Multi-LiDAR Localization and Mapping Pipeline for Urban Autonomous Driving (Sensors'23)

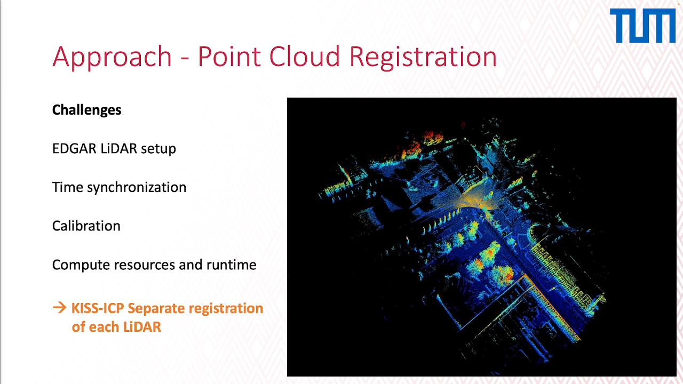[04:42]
The map is then post-processed with the interactive SLAM, and this framework allows us performing loop closure and graph optimization based on individual poses along the trajectory. Then, number two, we need the semantic map creations. Semantic maps are needed for path and behavior planning. The aim of the semantic map timeline is to run as automated as possible. However, a manual semantic mapping pipeline is still needed to correct wrong marked parts and generate ground truth data. For manual semantic mapping, the vector MapBuilder2 is used. Point cloud maps are annotated manually by marking lane boundaries,
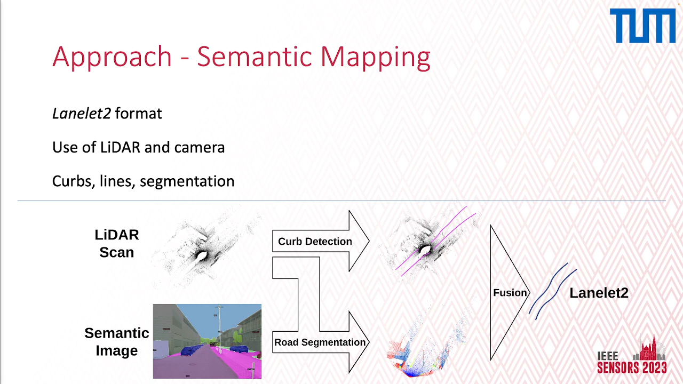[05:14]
and an automated semantic mapping pipeline is being developed for better scalability. Then, last but not least, the georeferencing.
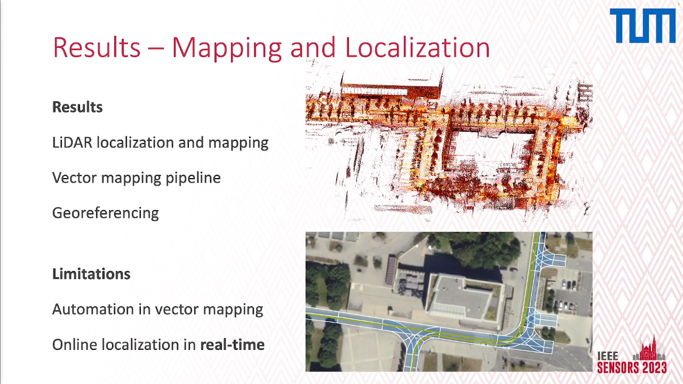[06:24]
slam can significantly minimize the absolute position error. We are seeing here limitations, especially in the online localization in real-time, and we were only able to show it in a certain environment.